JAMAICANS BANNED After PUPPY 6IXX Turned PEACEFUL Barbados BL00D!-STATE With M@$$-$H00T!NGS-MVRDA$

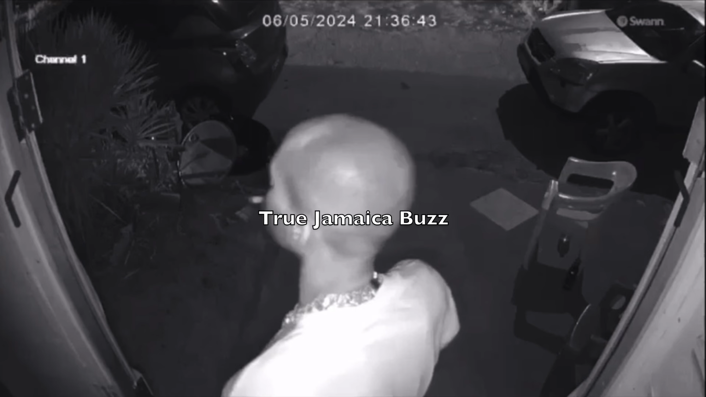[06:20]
cctv camera was picking him up he had on some sorts of expensive
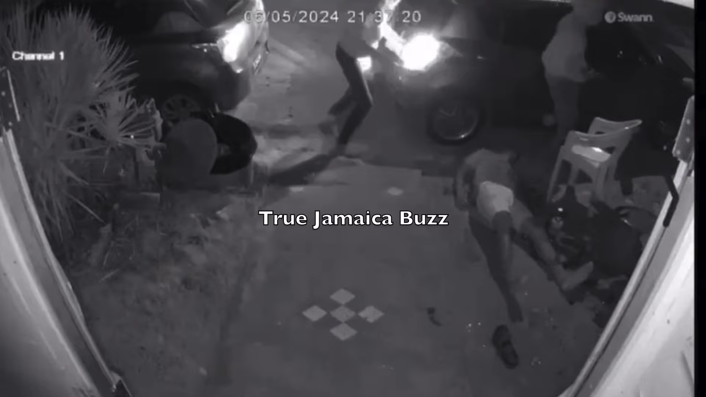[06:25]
big cargo chain solid one we then saw a couple